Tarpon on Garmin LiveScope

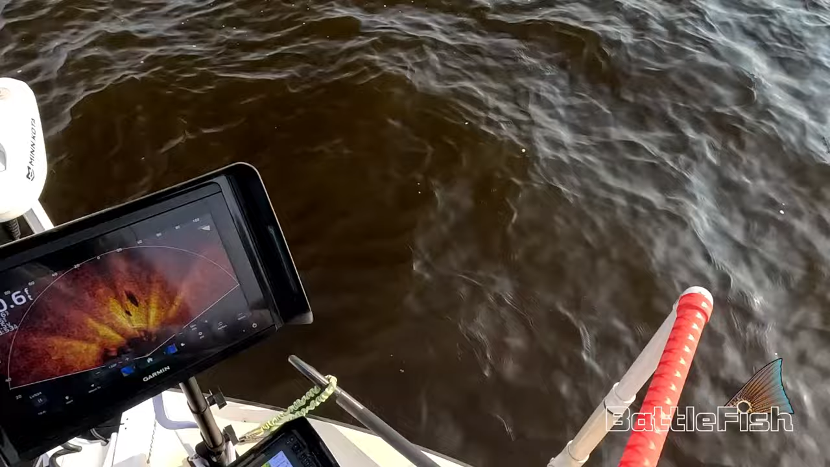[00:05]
oh my god there's yeah three of them right there
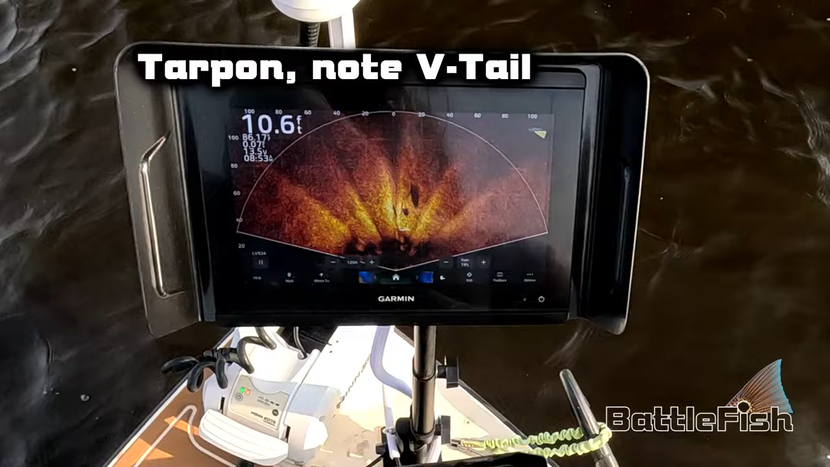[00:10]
On screen: depth 10.6 ft
they just will not bite
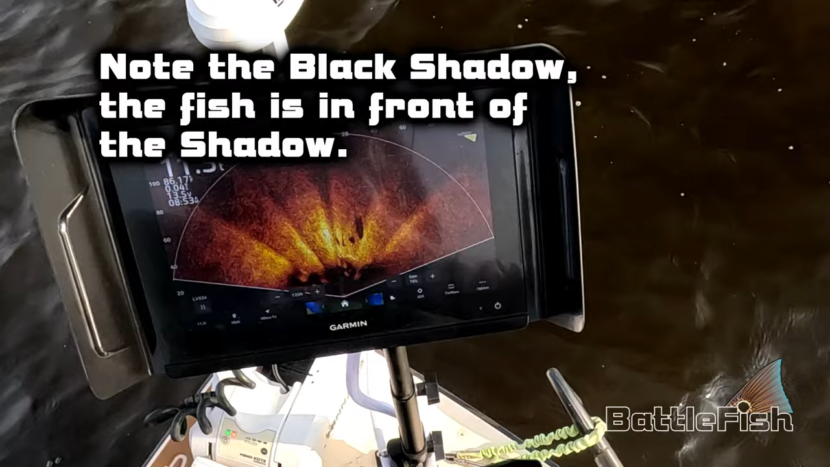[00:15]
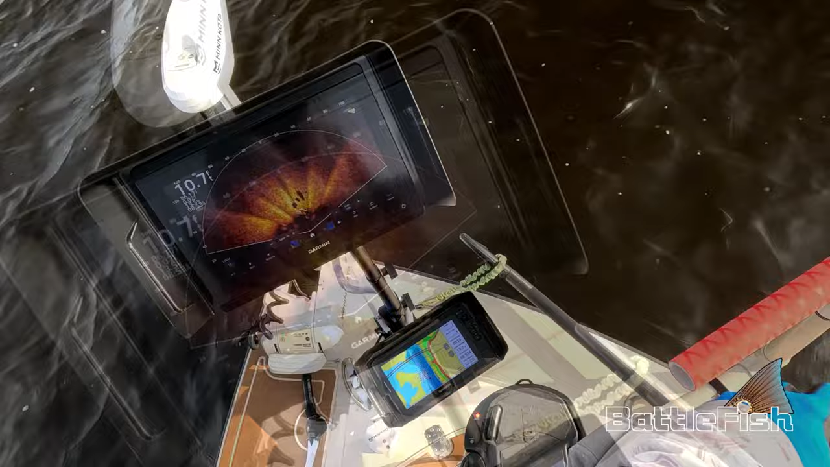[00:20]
they're like right they're like 20 feet in front of my boat
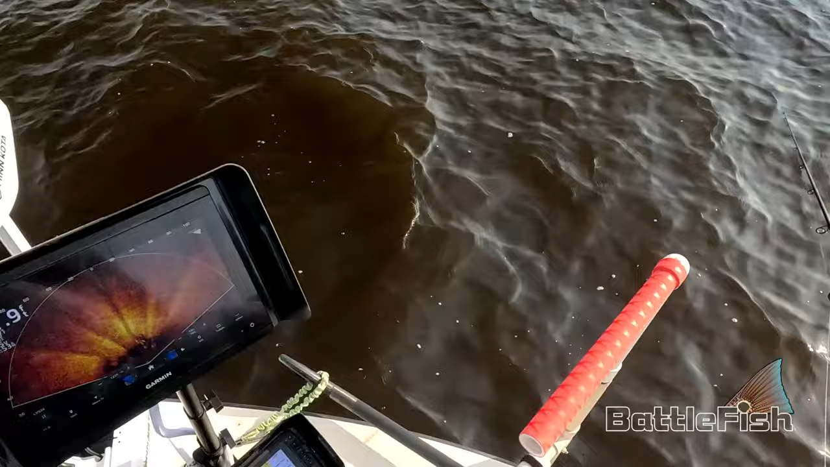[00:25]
here or this way that's why i got this red handle which is the way it's pointing is where the fish are
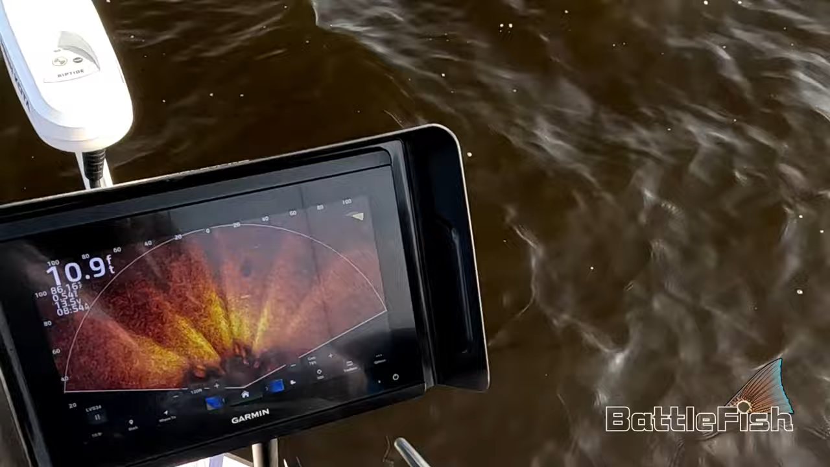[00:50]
On screen: depth 10.9 ft
yeah 11 feet yeah well yeah 12 feet because i might try it's on the bottom of my trolling motor
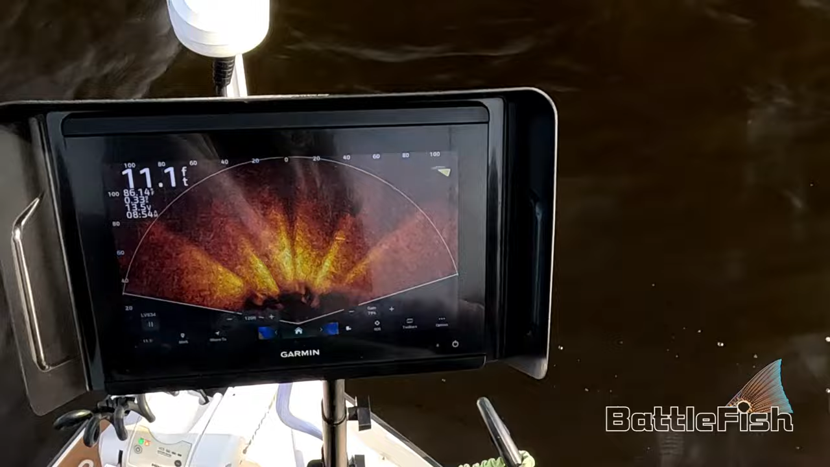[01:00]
On screen: depth 11.1 ft
yeah there's a i call it the ditch there's a ditch here and